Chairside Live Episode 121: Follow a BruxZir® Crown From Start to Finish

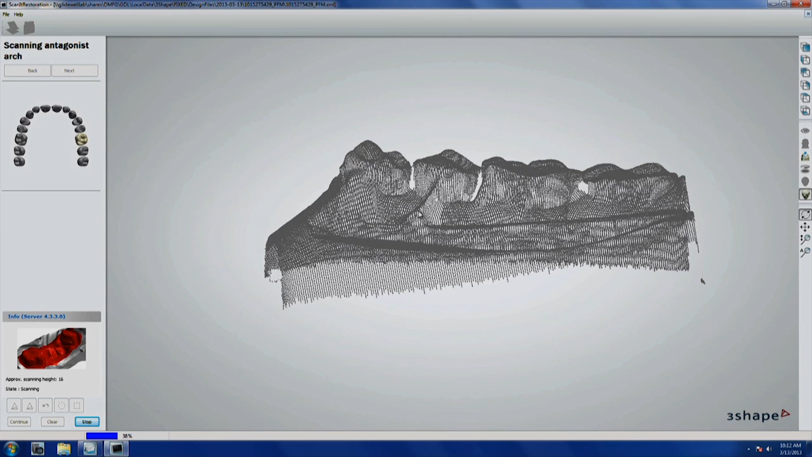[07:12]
we're going to scan it and bring it into the digital environment so it's going to look like the dentist took a digital impression in the mouth